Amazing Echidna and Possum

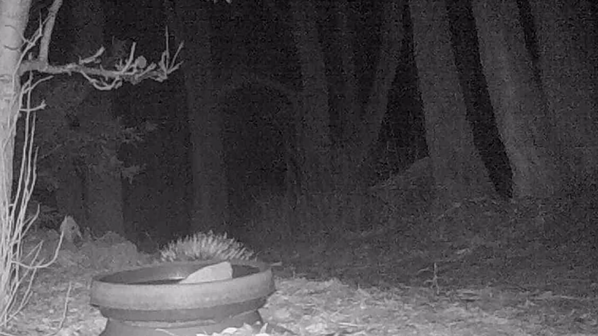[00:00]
Typical rainy night. This possum's only got one job, climbing trees. Can't do that very well either. Meanwhile Echidna wants a drink. Why not stand up and have one? Everything about this video is amazing. Echidna on its back legs.